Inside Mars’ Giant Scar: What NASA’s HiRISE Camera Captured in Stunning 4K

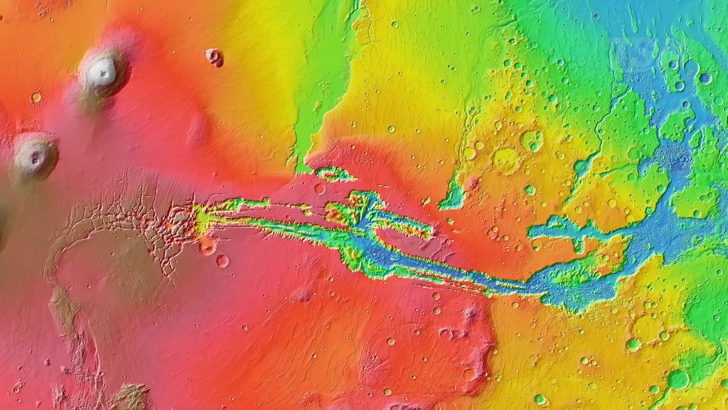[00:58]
on the opposite side, a system that resembles outflow channels, as if water had once found an escape route toward an ancient ocean. The Mola Elevation Map makes this hypothesis even more tempting,
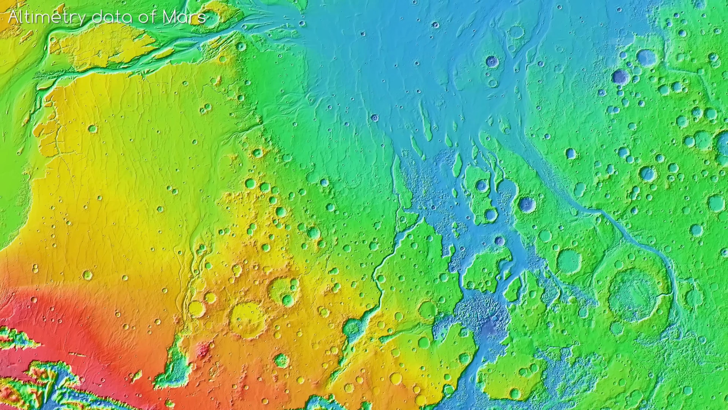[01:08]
with relief changes that seem to point to flows running downhill and spreading out.
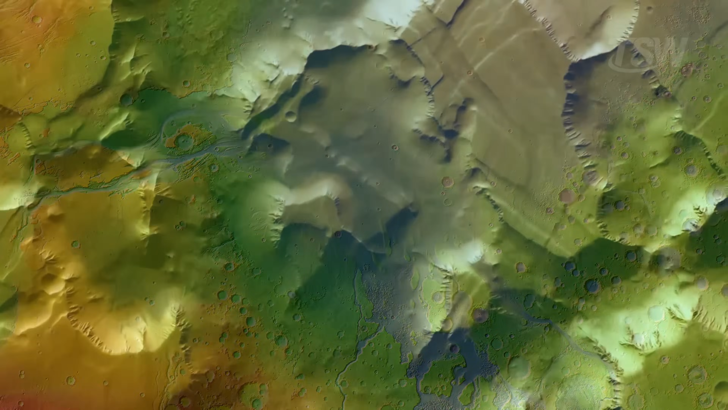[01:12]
Before we dive into the abyss, it's worth anchoring our intuition with a real sense of scale.